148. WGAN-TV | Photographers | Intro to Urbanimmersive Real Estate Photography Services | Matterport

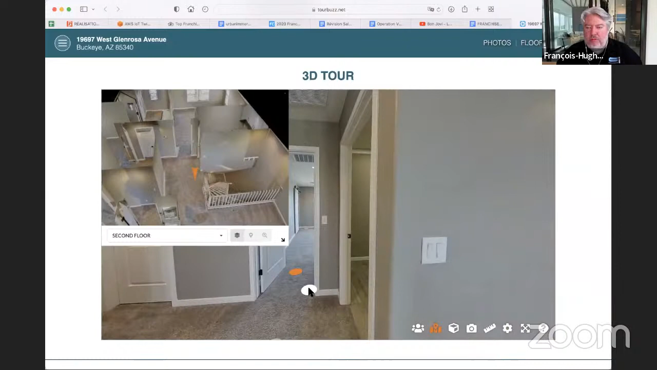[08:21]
So, I can know, I can, you can know, especially if you want to renovate kind of some things. Okay, what's on the other side of this wall? Okay, then you think, okay, that's the laundry room.
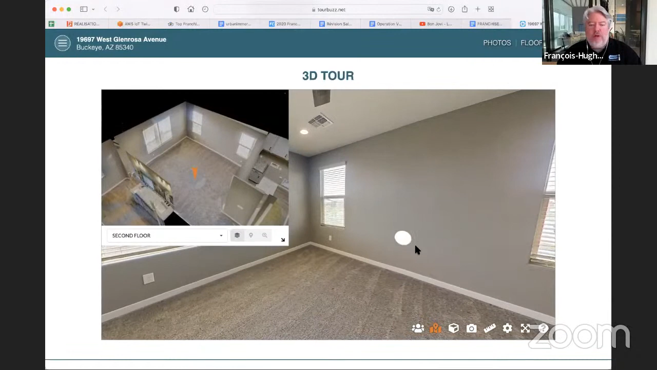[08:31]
Okay, perfect. So, that way, it gives you, like, a real 360, like, 3D view of the house. And, like I said, it follows you also. So, everywhere you go, you'll know exactly, you can see how you move along.
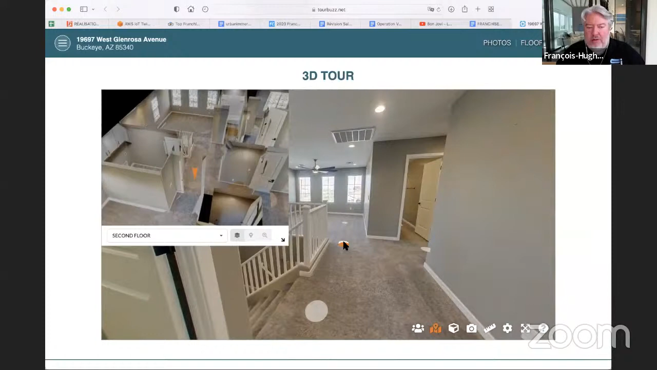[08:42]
So, that's a nice feature. And then you just click back here, and then you go, come back to the interactive map. Okay.
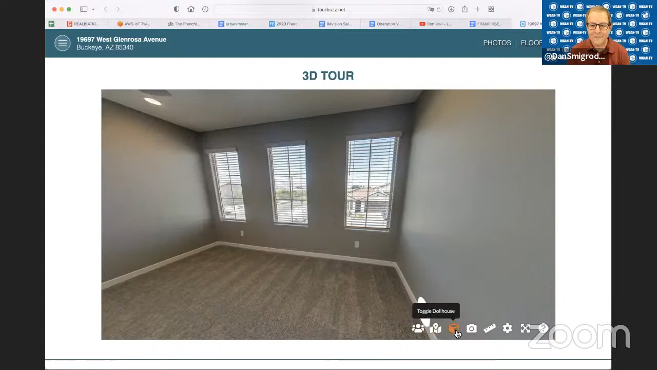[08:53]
That's a dollhouse view from here. If you look, it's the same thing as, you know, but just, like, a more in the review.
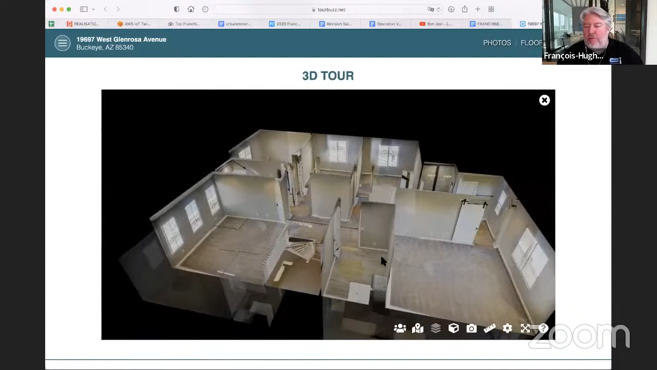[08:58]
And you have, like, the two floors. You have, like, the floor, you see?
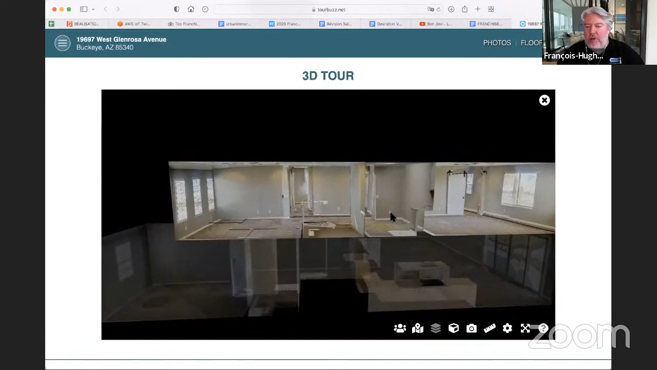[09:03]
But it's not, I cannot click on it to go back. Like, I have to, when I click on this dollhouse view, then I come back.